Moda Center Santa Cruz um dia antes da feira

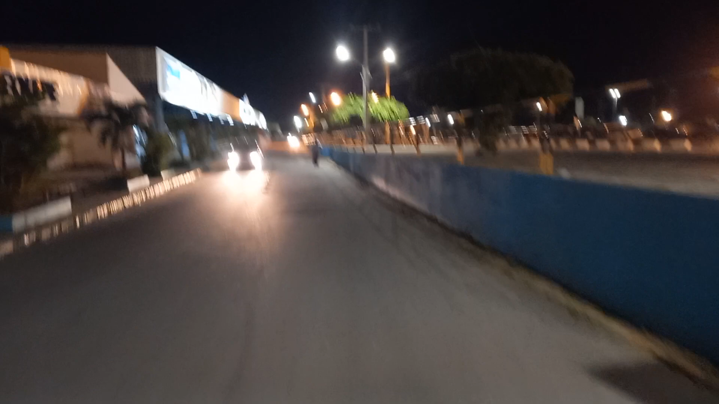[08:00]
Pessoal, aqui à frente, o Moda Center, como vocês estão observando. Eu não quero pagar minha água de coco.